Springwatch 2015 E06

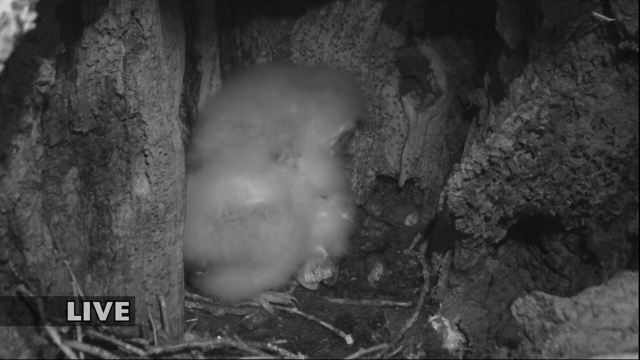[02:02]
But let's go inside. So this is in infrared. It's dark and deep down in the heart of that hollow tree. And we've got three youngsters there, huddled up together. It's not particularly cold this evening, but they're not going to want to waste any energy, because they are desperately trying to put all of that into growing at the moment. There's no doubt about that. It's still quite early though, isn't it, in the evening for the adults to be feeding them. So they're quite sort of snuggled down. They're not particularly active right now.
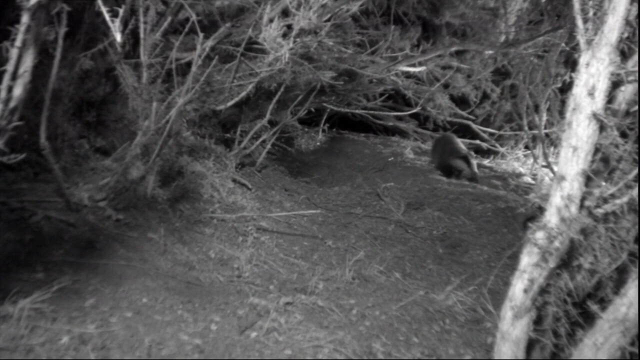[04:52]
In fact, it's probably the most active we've seen them in the last week. Now, the reason for this, we think, is that the rain brings the worms out.
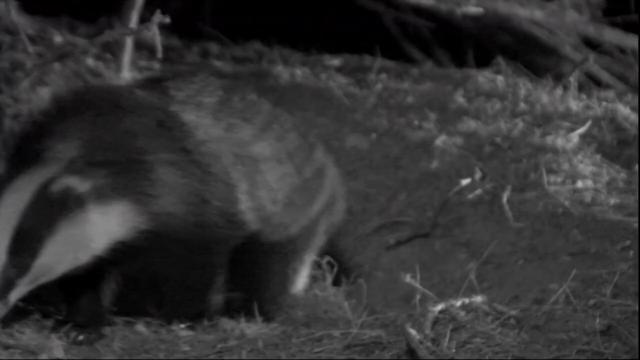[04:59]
There's not that many worms around here, but they're obviously taking full advantage of any they can find.
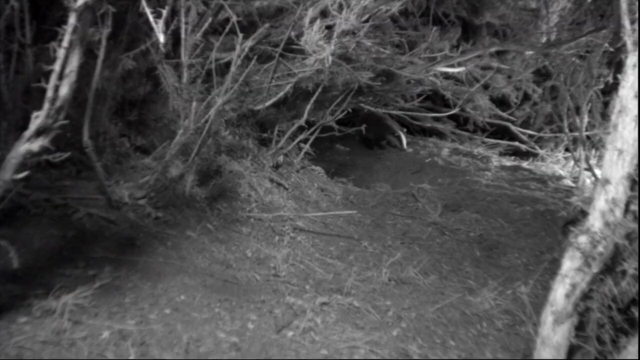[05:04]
And the wind washes the insects off the trees. So, as I say, they were out and about foraging.
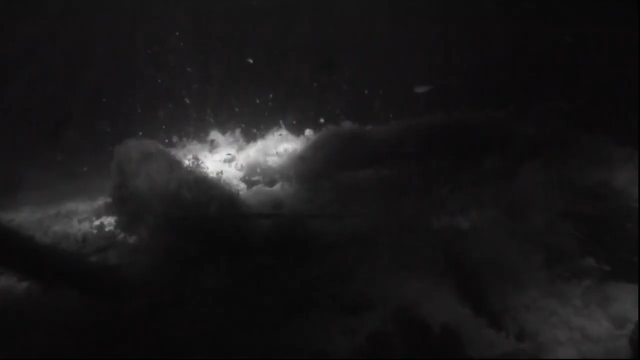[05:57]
Everything was going well until it got dark and an otter stamped on his nest.
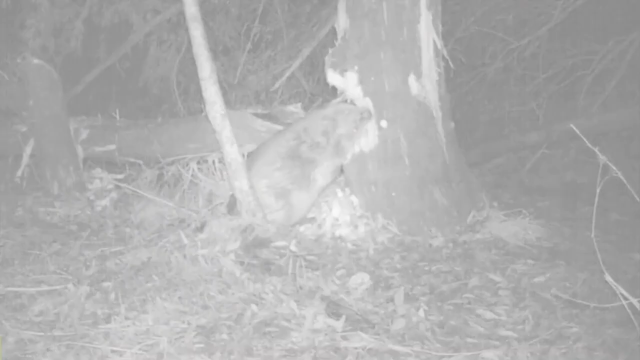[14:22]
Very, very sharp cutting edge. And the surface underneath, it's a softer material, so it erodes at different rates, so that they always have this very cut, sharp edge.
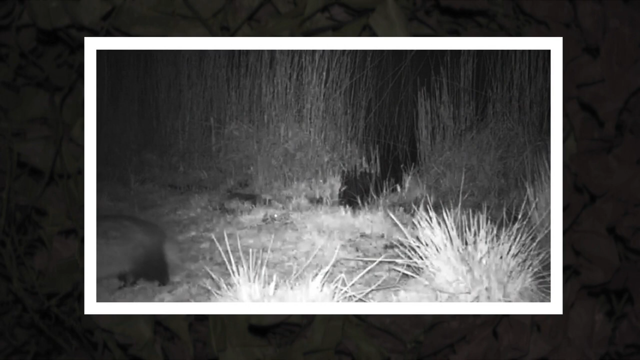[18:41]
And of course, what we're really interested in, the otters, a whole family of them.
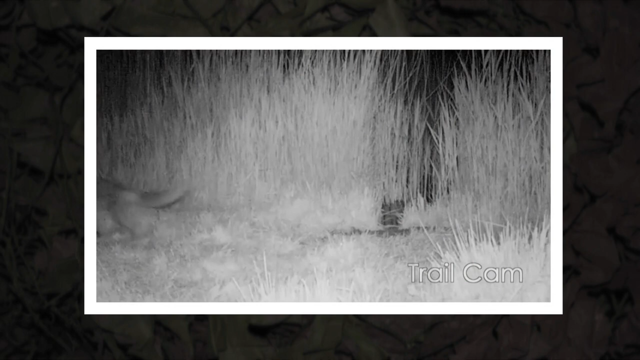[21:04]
Look at this fox, that's joining in, adding to the cocktail.
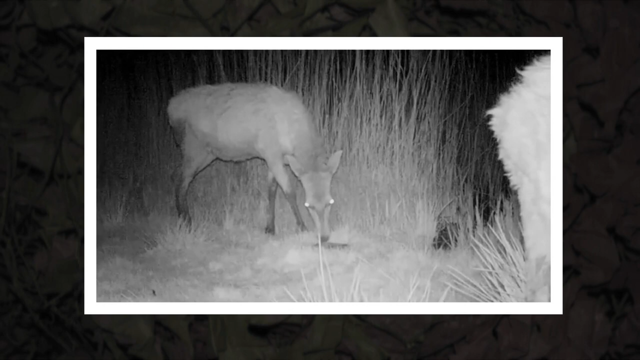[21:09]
Here's a deer, also interested in the spraying. A badger. I know what my dog would have done if it'd been down here. She'd have rolled in it straight away.
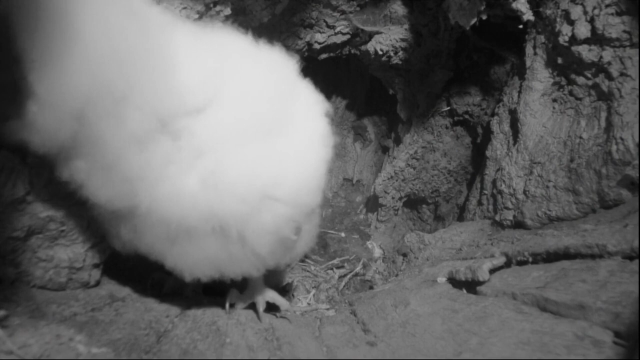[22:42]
And you can see they're quite agitated, with good reason, because they didn't get fed much last night. Two nights ago, when it was very still, over a 4-hour period, they got 12 feeds. Last night, they only got 2.
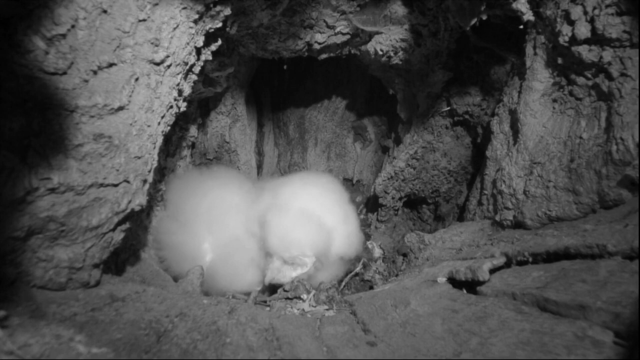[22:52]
You can see they're starting to have a go at each other. They're bickering, they're siblings, and they're getting really annoyed with each other. And then one of the adults comes in.
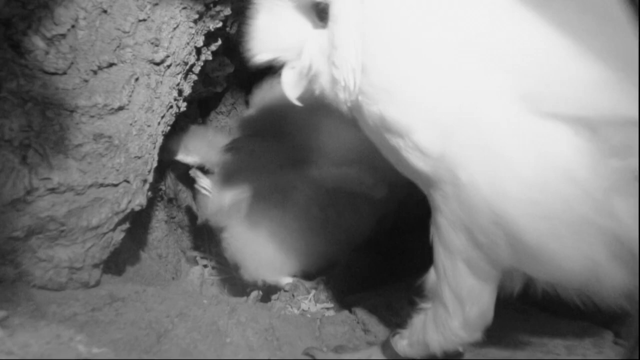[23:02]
This is one of the feeds. As I say, it did come in with a second feed within 4 hours, so that meant that 2 out of the 3 chicks got fed and one was left without,
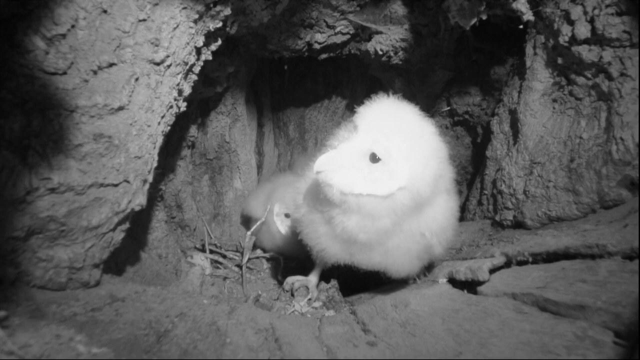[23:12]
which is highly likely it's going to be the slightly runty one, the one that hatched last, which is younger and visibly smaller than the other two.
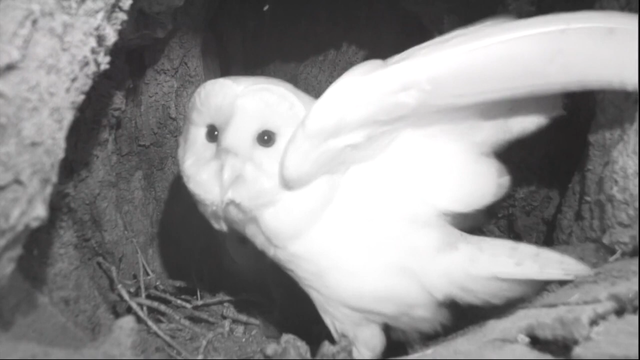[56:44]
Let's say that happened about 5 minutes ago. Oh, you get a beautiful shot of the face there, don't you? Just look at that. Do you know what, Michaela? When I was down in the reeds looking for the otter, there was a barn owl quartering just down where we were looking for food.